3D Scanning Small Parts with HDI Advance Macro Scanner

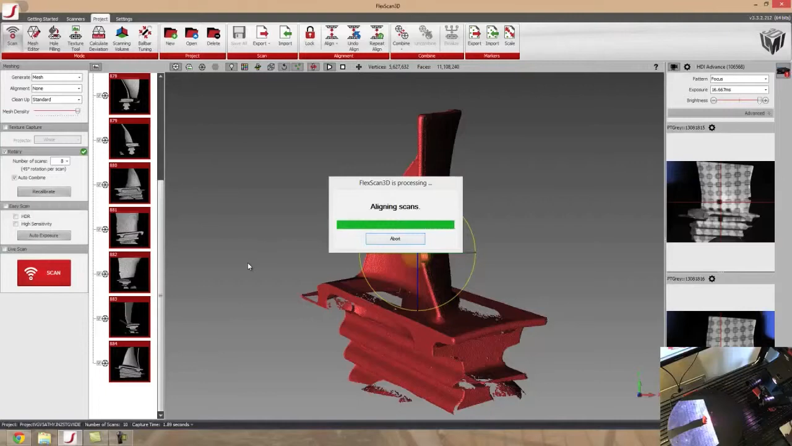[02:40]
and then it's going to do a two step combination process. So once that's done, we're going to take a look at the data and see how well this macro scanner took scans of this small turbine blade.
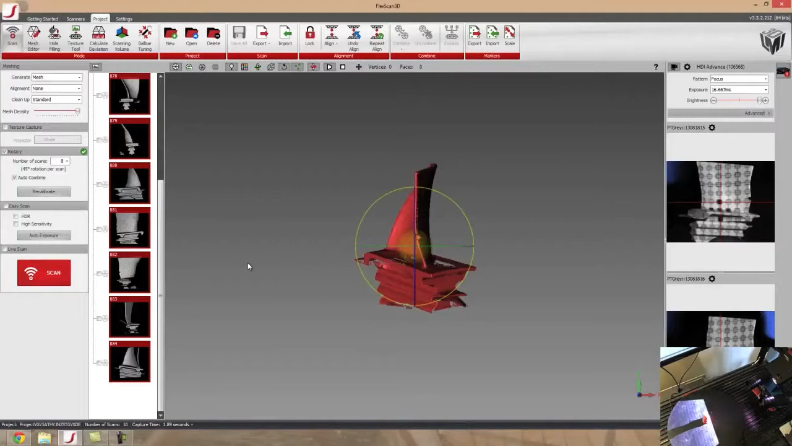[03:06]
Okay. So now that we're done taking scans, let's take a look at the model.
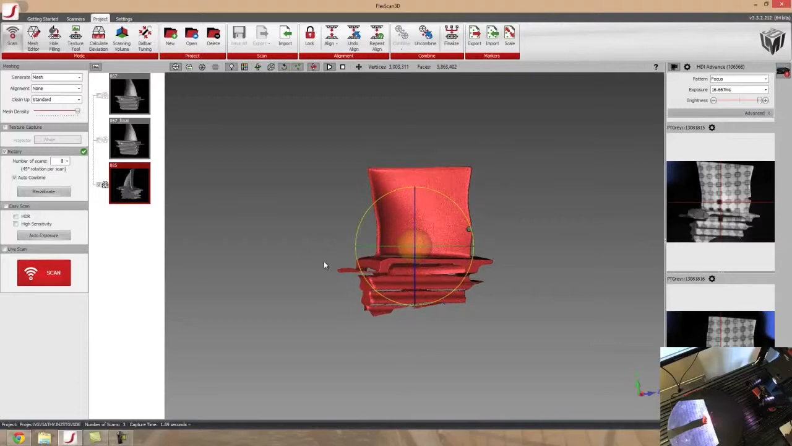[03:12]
As you can see, it has properly aligned each individual scan that I've taken
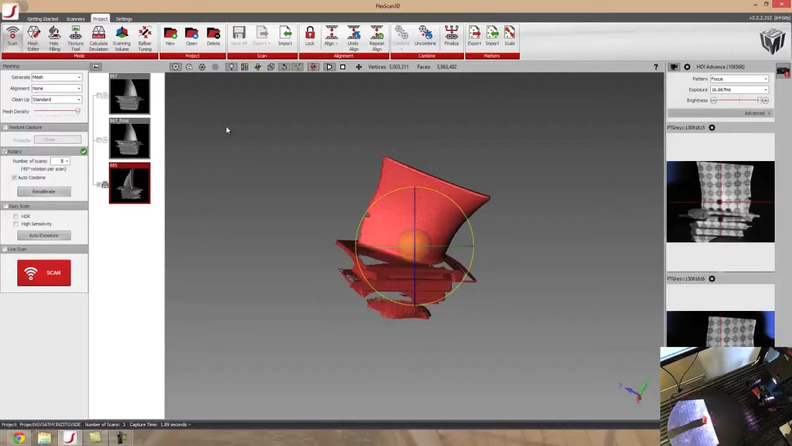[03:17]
and even got some of the little clay that I was using to hold up my turbine blade.
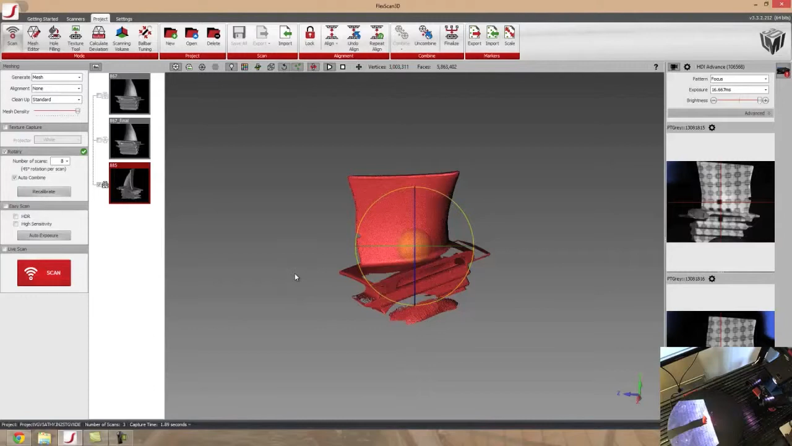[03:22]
So let's kind of zoom in and take a look here.
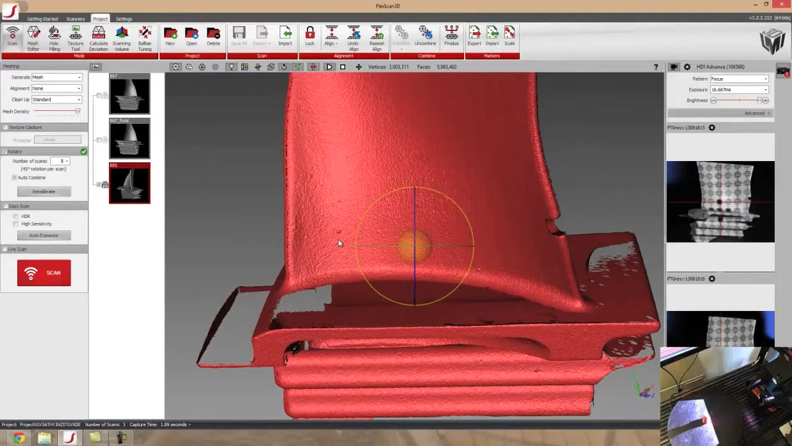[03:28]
You can see some of the paint bubbles where we actually spray painted this turbine blade and it picked them up really well. And it even got the sides fairly good as well. So this is really good data for a macro scan compared to
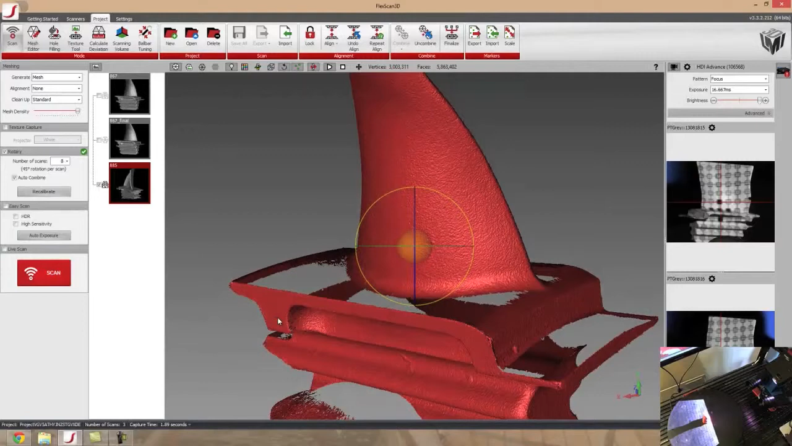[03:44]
using the R3X because our resolution is much better for the parts so we get all the nitty gritty details of our object.
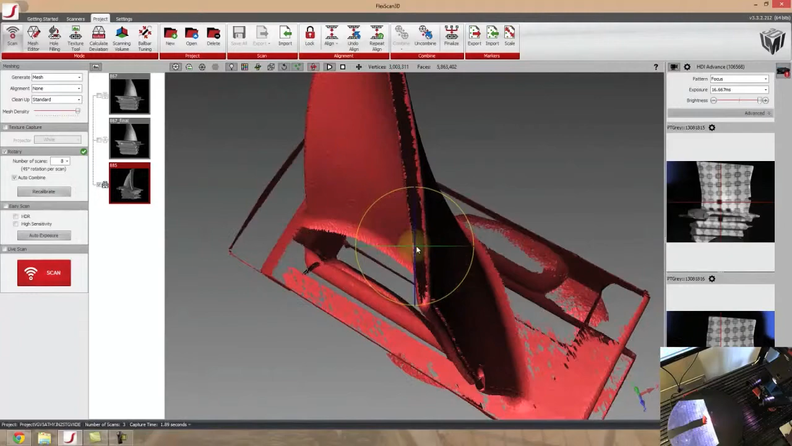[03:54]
So this is really good for objects that are between an inch and about two inches tall or wide.